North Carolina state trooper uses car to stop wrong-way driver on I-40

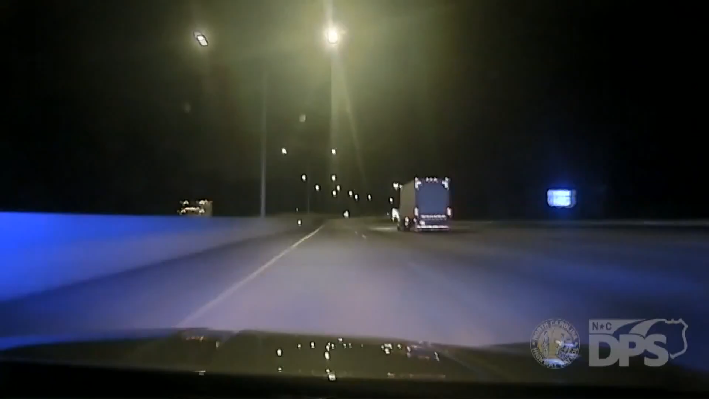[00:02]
North Carolina State Highway Patrol just releasing dash cam video of a state trooper driving his patrol car into the path of a wrong way driver.
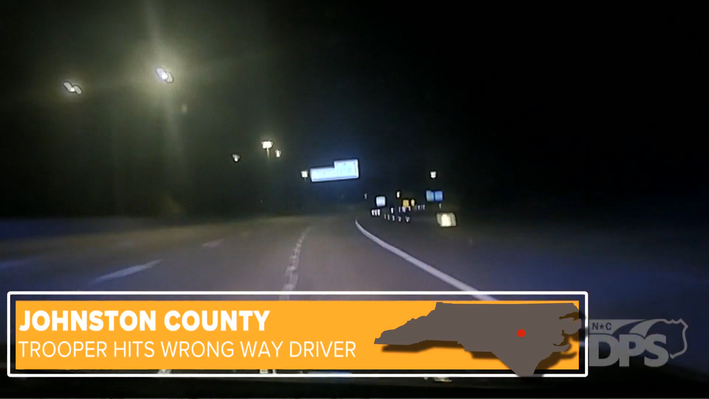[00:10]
The video shows trooper Cody Thau exiting to exit 40 in Johnston County, hitting the car on the exit ramp as that driver tried to enter the interstate.